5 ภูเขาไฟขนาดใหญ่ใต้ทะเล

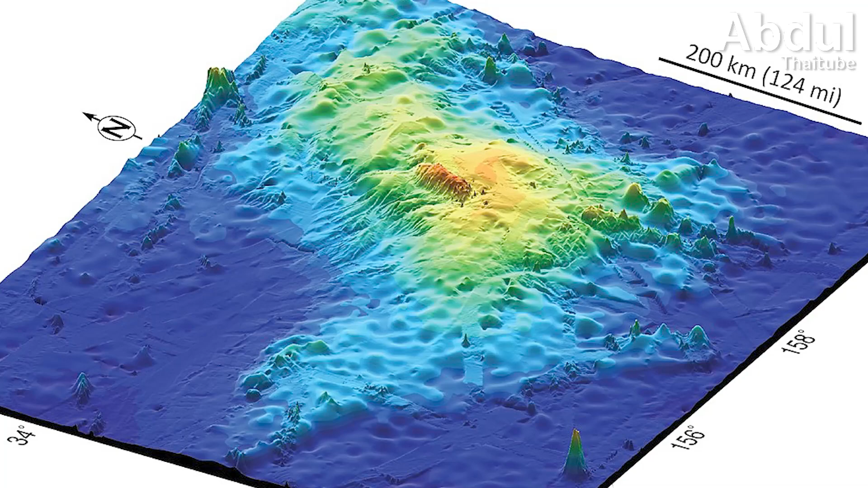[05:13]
460 เมตรส่วนฐานของผู้เขาทอดยาวไปไกลถึง 6 กิโลเมตร